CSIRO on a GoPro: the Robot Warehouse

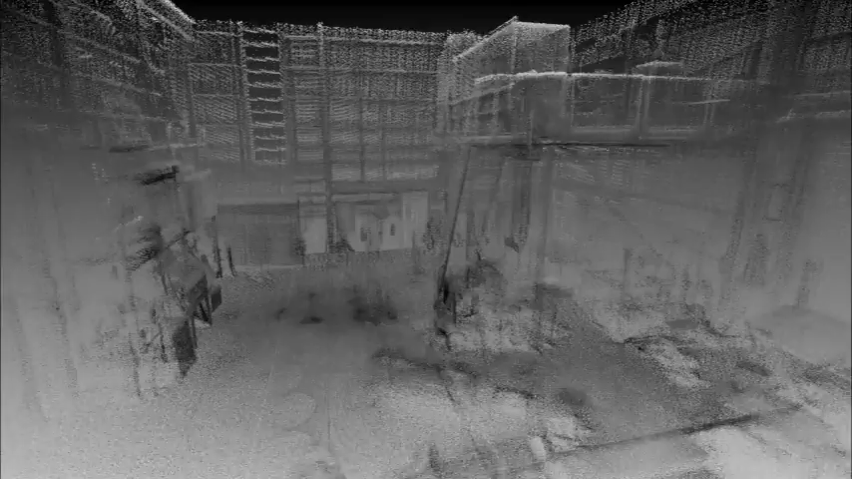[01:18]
Using this information, it can create detailed 3D maps of structures.
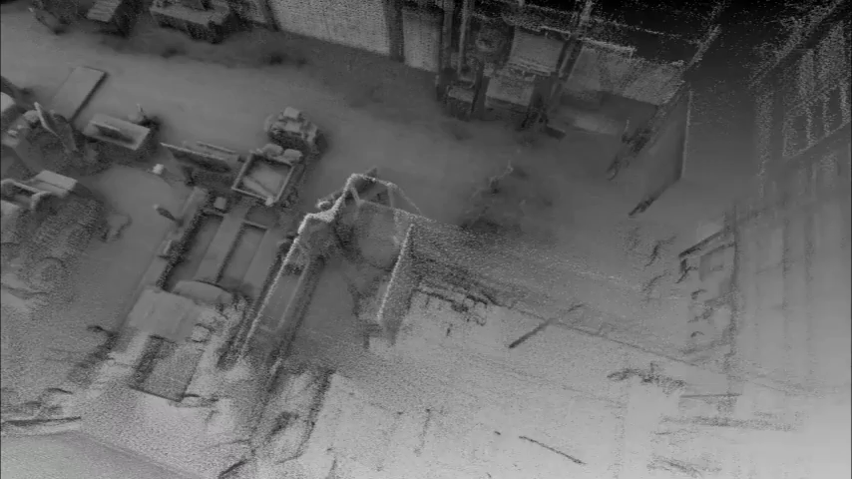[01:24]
It's a very cool application of two technologies. So, in what's becoming a proud scientific tradition, we strapped a GoPro to the Hovermap UAV to get a close-up look of how it works.
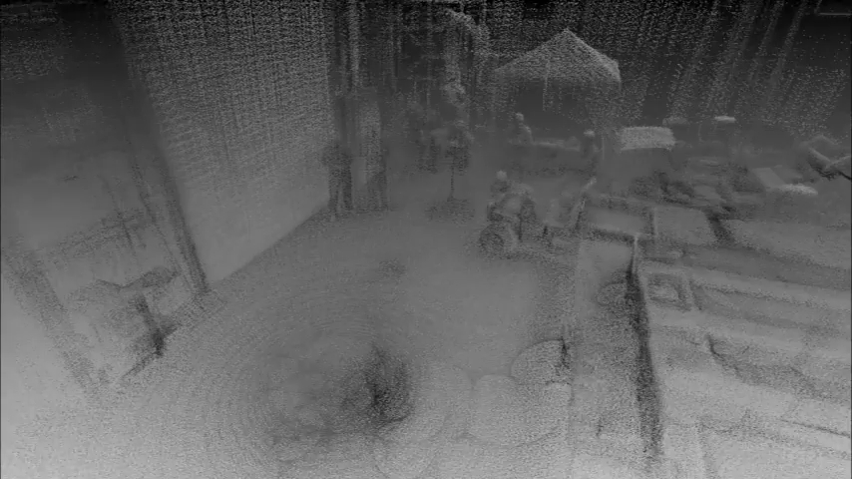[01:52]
It's so detailed, you can even make out our profiles.
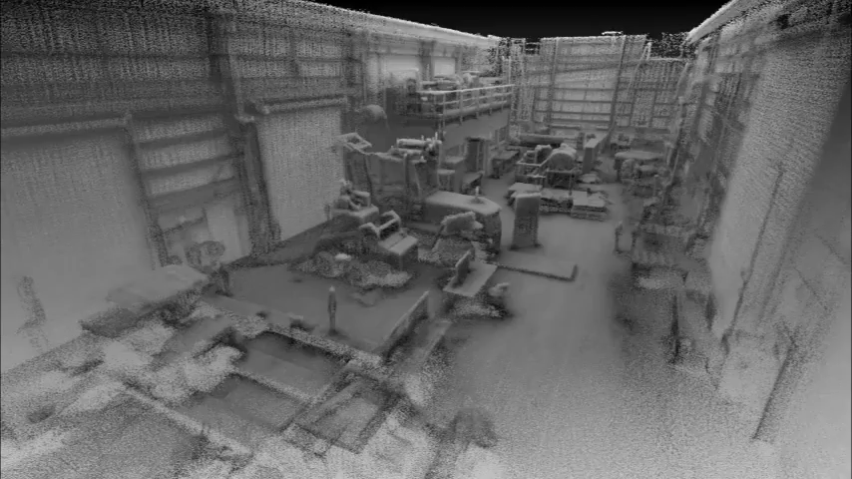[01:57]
And here's the entire map it created, all from about one minute of airtime.
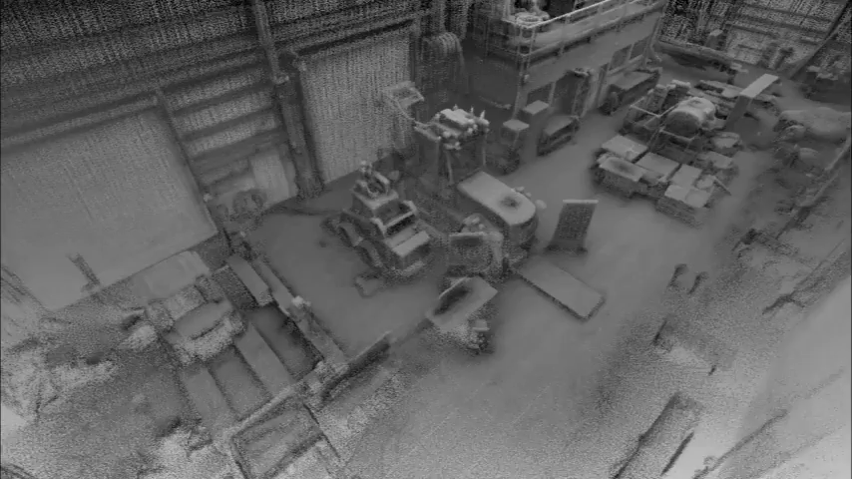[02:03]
We're currently looking at ways to commercialise the Hovermap UAV, and we're working on the next phase,
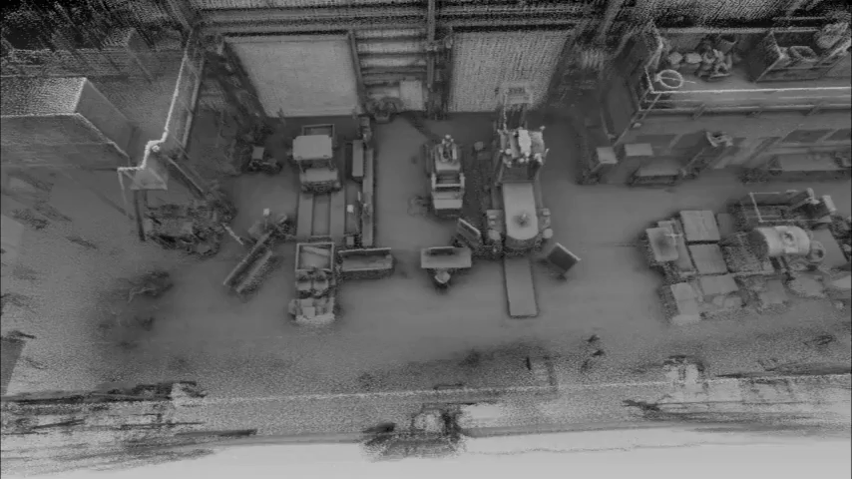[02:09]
where the LiDAR is used to keep the UAV safe as it flies inside or close to structures. We're working on the next phase. You can only begin to imagine the possibilities for this type of technology.